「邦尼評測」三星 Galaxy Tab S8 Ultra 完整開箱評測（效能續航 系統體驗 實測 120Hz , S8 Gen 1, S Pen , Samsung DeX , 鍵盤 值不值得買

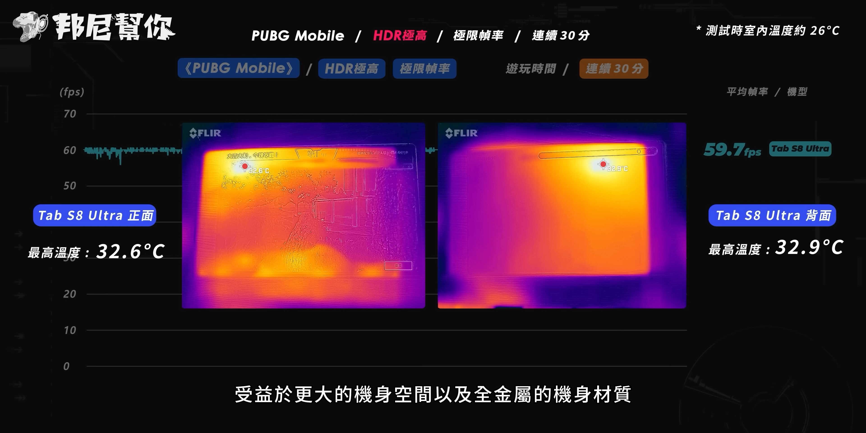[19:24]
以及全金属的机身材质也让散热更快整体的发热相当其手机上的表现也更不明显邦尼也实际测量正反两面的温度给大家参考